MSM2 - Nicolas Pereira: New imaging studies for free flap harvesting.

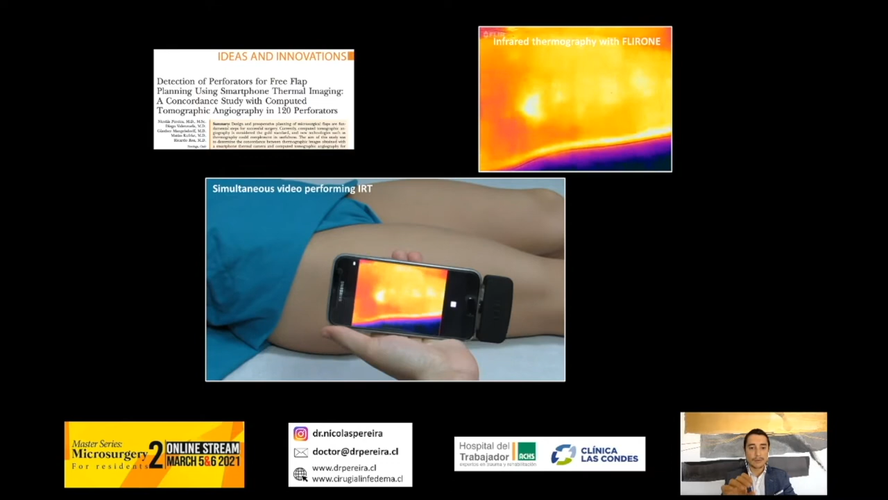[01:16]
you can see how accurate it is to detect the perforator when you have a hotspot in the ALT area.
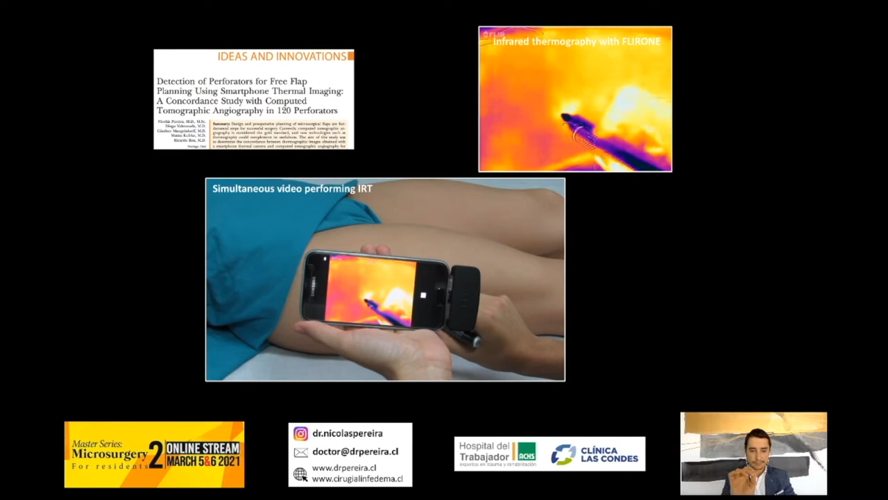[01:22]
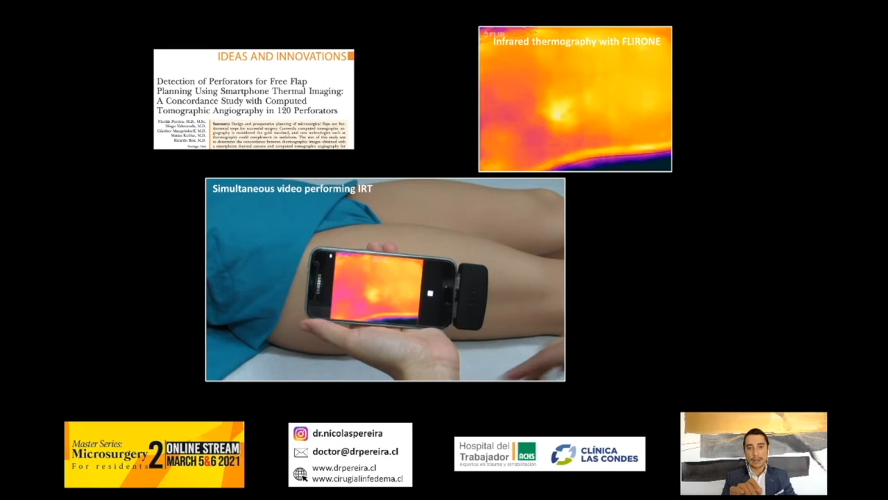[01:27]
And you will see now that the sign with the handheld doppler, it's accurate and match perfectly.
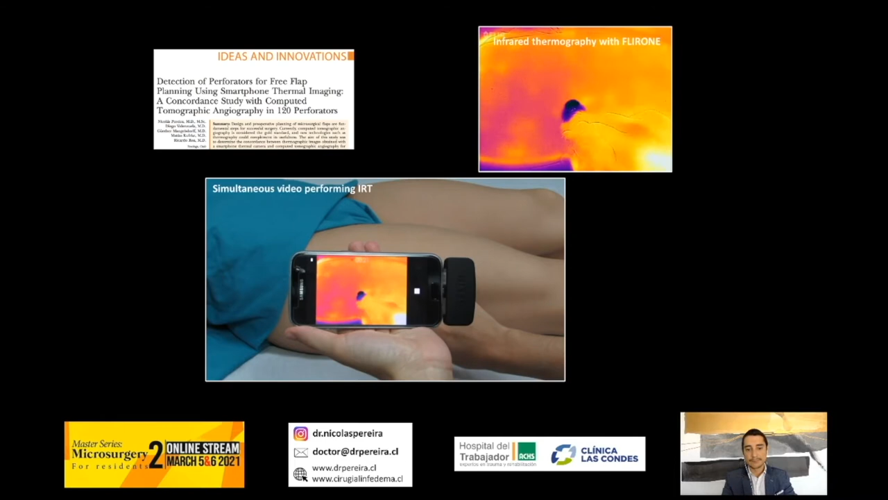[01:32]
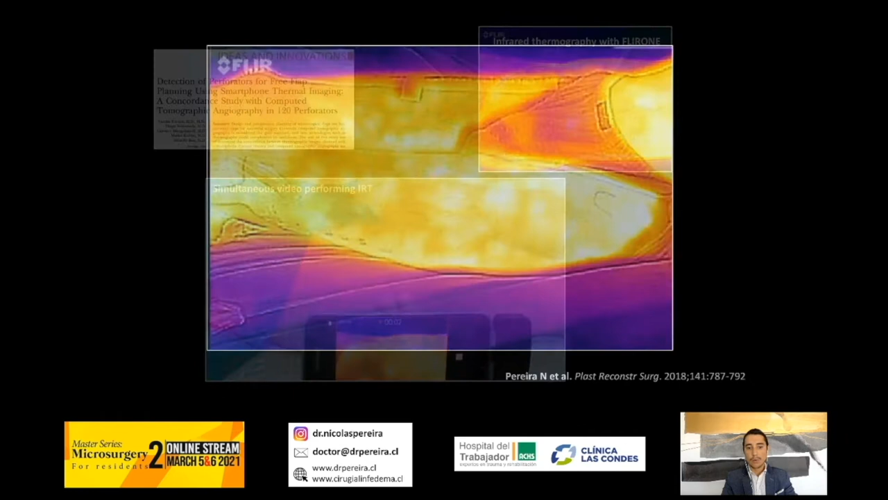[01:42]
Or in this other case, probably you can see the different hotspots on the ALT. You can have one there, another there, and the third one proximal.
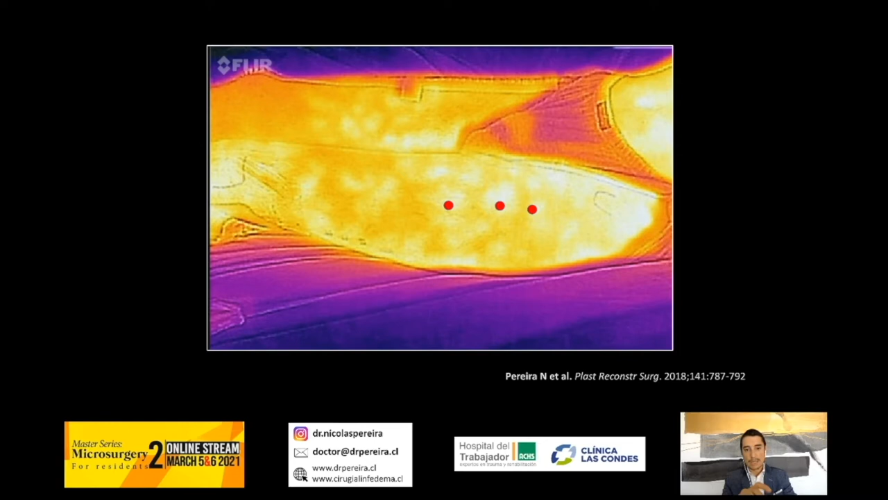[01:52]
And then when you go to the OR interoperatively,
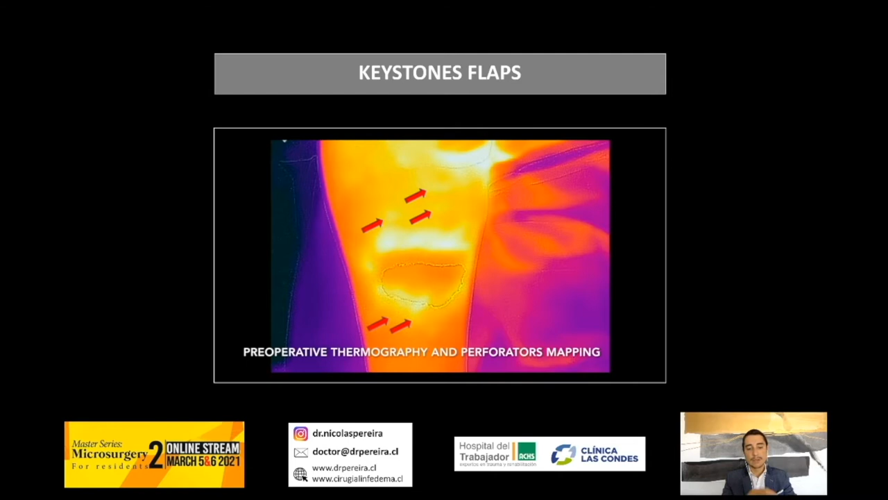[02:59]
You don't have to see the perforators, but you can trace them.
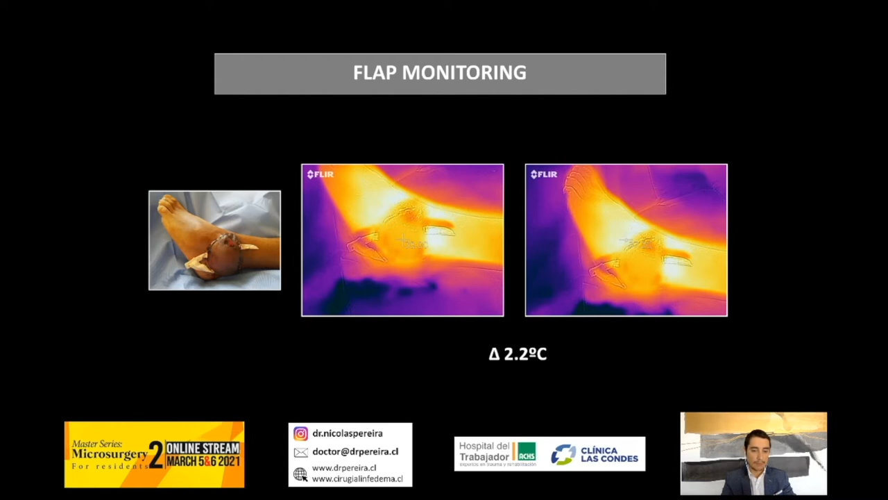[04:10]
you don't have to have more than two Celsius degrees. More than two Celsius degrees, probably it's a red flag. It's an alert that you have to be aware that probably your flap will have problems. And also for the globin injuries, when you don't know how many tissue is going to survive.
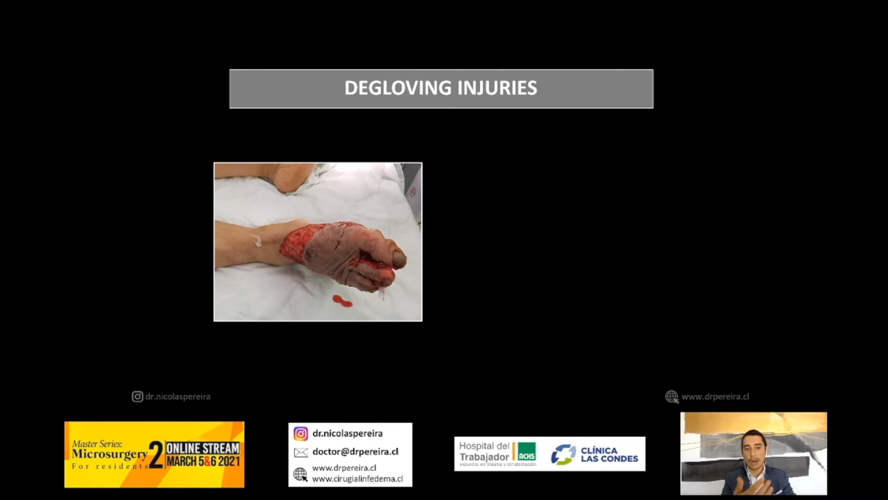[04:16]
In this case, we didn't do anything, just check the temperature. And you have to use the same concept of two Celsius degrees difference between the traumatized tissue and also surrounding tissue.
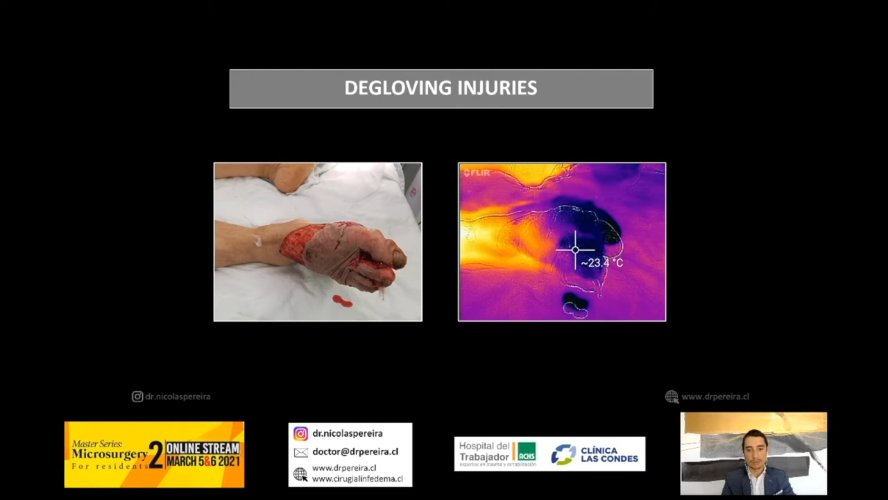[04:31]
On screen: spot 23.4°C
And if you have more than two Celsius degrees, that tissue probably will be necrosed in upcoming days.
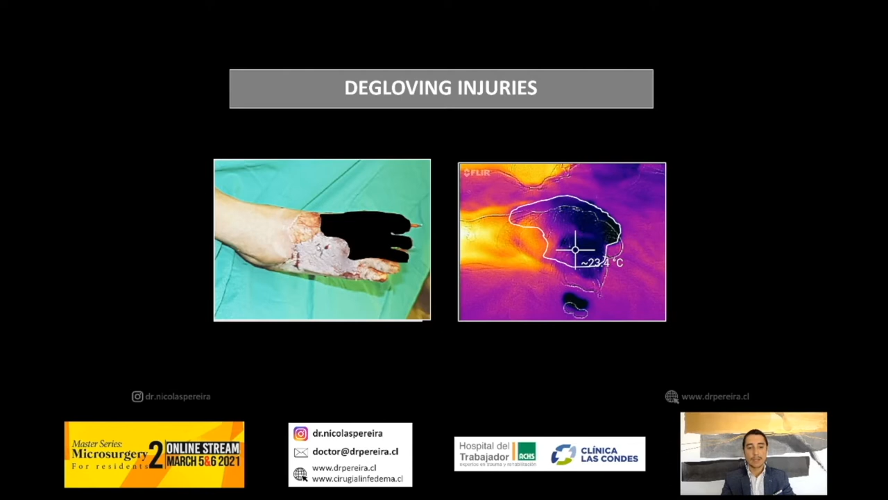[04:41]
And finally, for electrical burns, classically, we wait seven to 10 days to have the delimitation, demarcation of the necrosis. But with thermal imaging, this is day two,
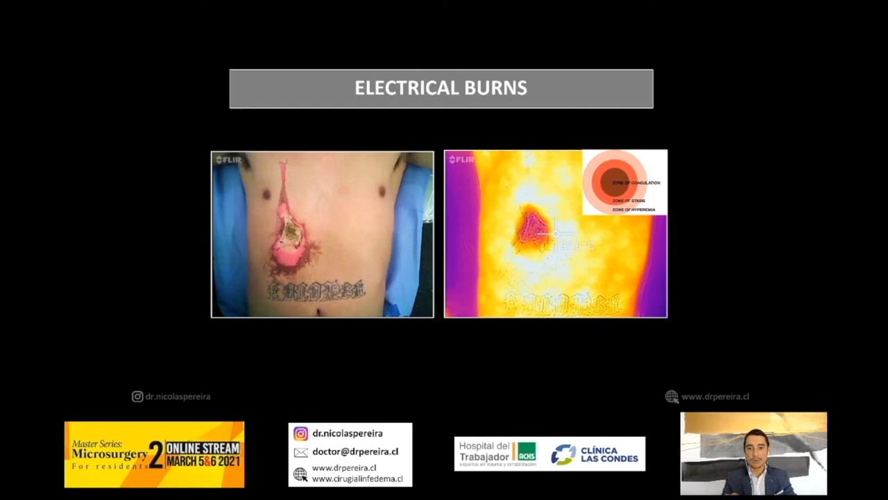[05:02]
you can see clearly the zone of coagulation, zone of stasis, and zone of hyperemia. And you can do excision and the flap right away without how to wait a lot of time for the reconstruction.